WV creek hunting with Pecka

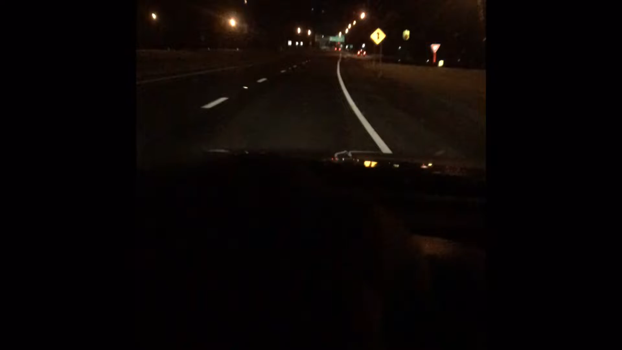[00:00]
Well, getting ready for this airhead hunt. I got to get out of here with a semi. But anyways, we're heading across the Ohio River right now, going into West Virginia. Everything in the hour, I'm going to meet up with Micah Pecca. And we're going to see what we can find in this little West Virginia Creek we're about to walk. But, welcome to West Virginia, wild and beautiful.